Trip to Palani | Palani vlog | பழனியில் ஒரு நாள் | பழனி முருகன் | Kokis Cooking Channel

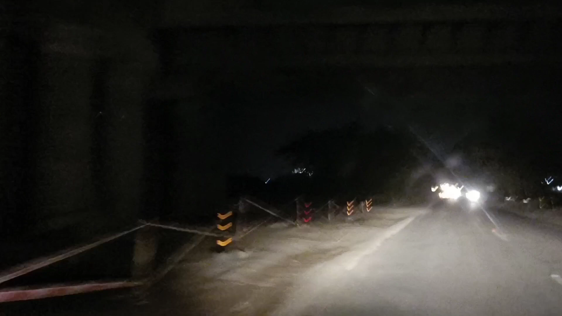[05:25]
பாருங்கள் 4 கிலோமீட்டர் பழனின்னு வந்துட்டோம். இங்கிருந்தே பாருங்கள் அந்த கோயில் மலை வந்து தெரியுது பாருங்கள், லைட் ஃபுல்லாக.